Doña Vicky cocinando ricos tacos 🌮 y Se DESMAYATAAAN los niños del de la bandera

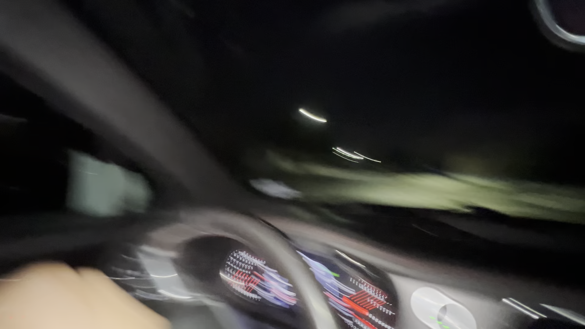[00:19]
Mira, mira, eso se ve bonito, mire. Mira las lucecitas allá, miren.